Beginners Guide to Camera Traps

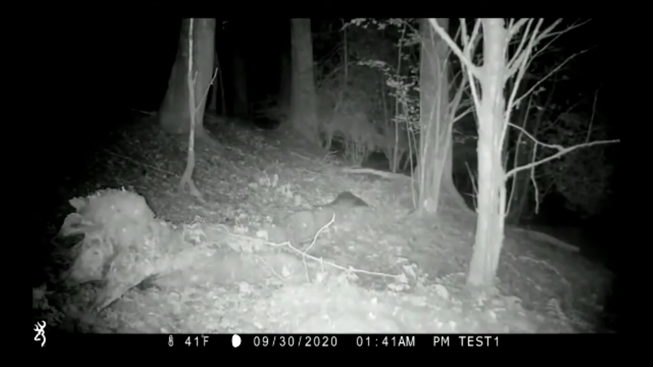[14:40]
But at night, they will only take black and white images and videos that are illuminated by the infrared LEDs, which we will talk about in the next slide.
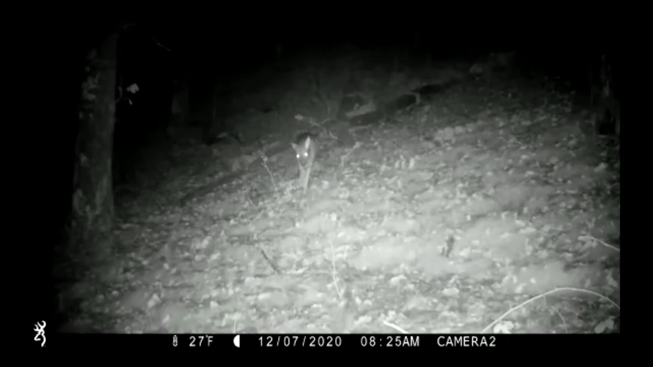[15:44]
Typically, these come in two flavors, possibly three: low glow or red glow, and no glow.
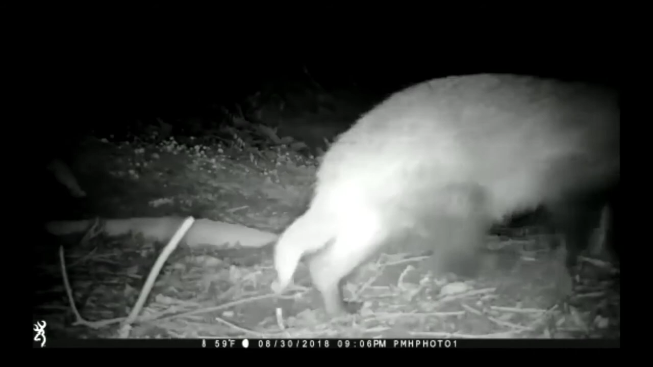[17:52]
Next, we move on to the passive infrared sensor.
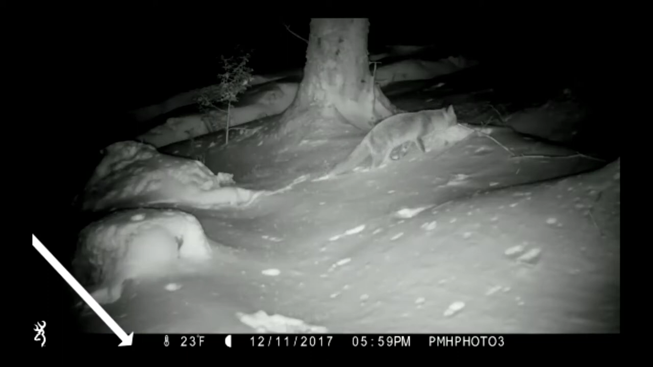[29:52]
then a data strip is attached to the foot of all images and videos captured on the SD card and provides valuable information such as temperature, camera name, and the time and date that the photograph or video was taken. If set to off, the image data strip will not be visible and you will have to employ other methods
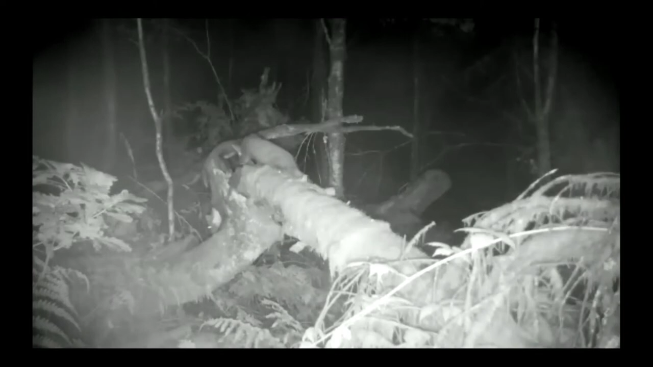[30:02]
of discovering what time the file was created, so it's probably best if this feature was left on. Select on and press the enter key to return to the setup menu.
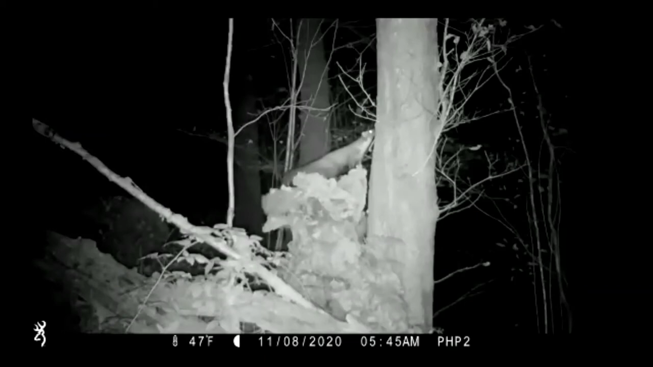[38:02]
we need to try and work out how the animals move around the environment, and we use that knowledge so that we can leverage the main strength of the camera trap,
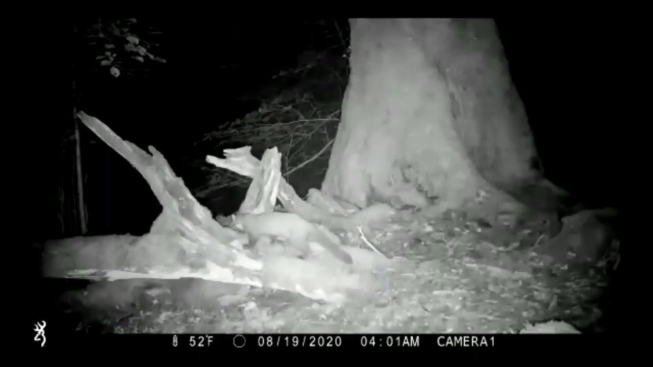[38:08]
and that is the passive infrared sensor.
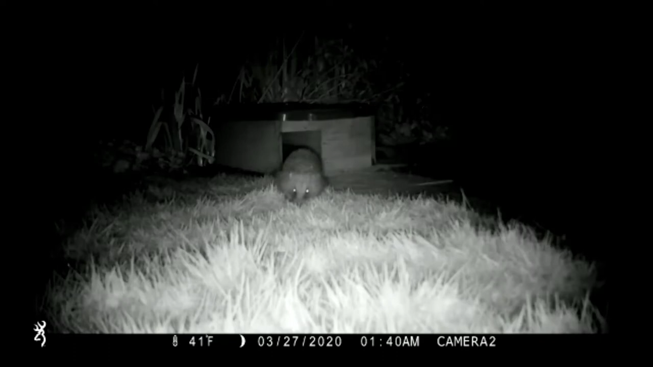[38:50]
so we started by placing a camera in front of a feeder. That worked. So we then put in a small pond, and that worked too. From there, and over the course of several weeks, we worked out how and where the hedgehogs were getting into the garden. And now that we know the routes the hedgehogs commonly use, we can use that knowledge to help us place a camera trap in such a
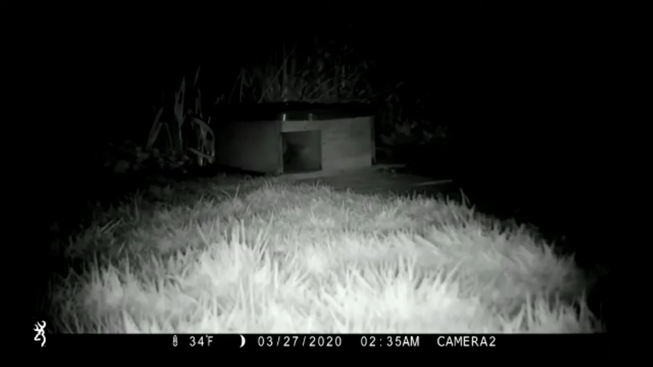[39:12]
way that it will give us the greatest chances of success. The camera trap that has been loaned out by BIS works best when it is positioned at least 6 to 8 feet away from where you hope to see animal movement.
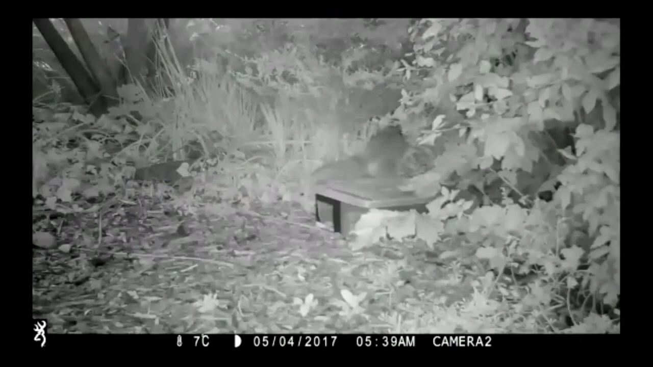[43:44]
Either way, there is a simple way to see if your camera trap has recorded any videos or photographs for that matter without having to move your camera or remove the SD card.
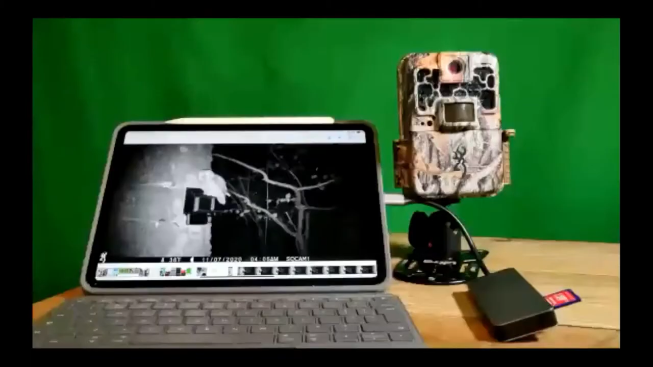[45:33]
or a compatible tablet computer with a relevant SD card reader.
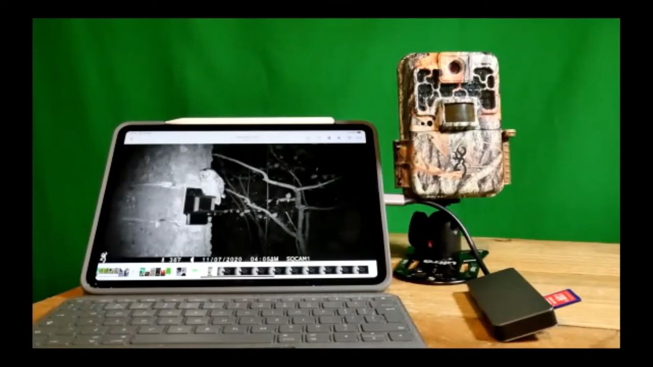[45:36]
Some smart televisions may also be able to play the videos or display the images that have been recorded,